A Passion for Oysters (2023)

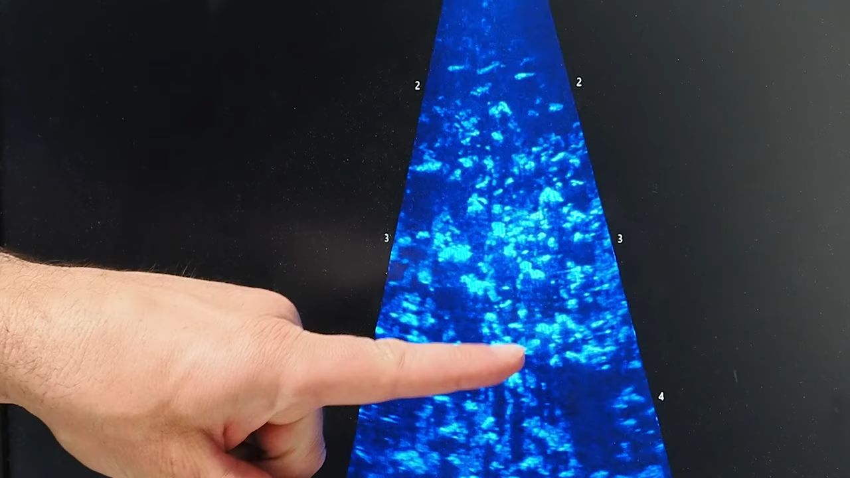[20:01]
So they're sort of bright, stable things that are parts of the oyster reef. And then you can see these fish moving across at the top here.
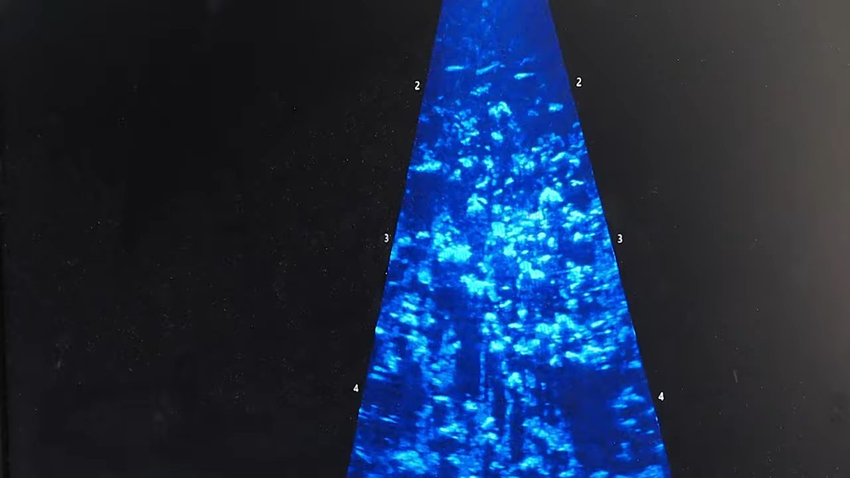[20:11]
Across the harvest reefs, we see sites that have 100% cover of oysters. So there's oysters everywhere, but it's flat.